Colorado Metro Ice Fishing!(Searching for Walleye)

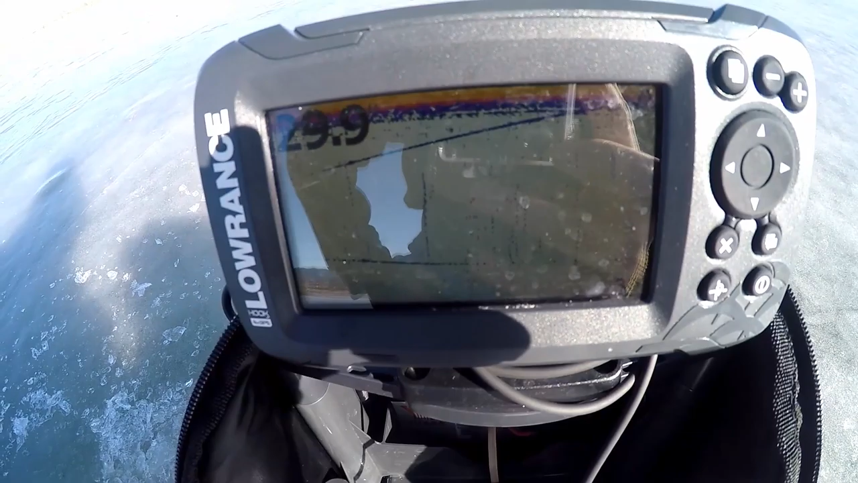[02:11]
Got a minnow on. It's our bucket. Got it set up. We're sitting in about 30 foot of water. 29.9 to 30. Jacob's got them.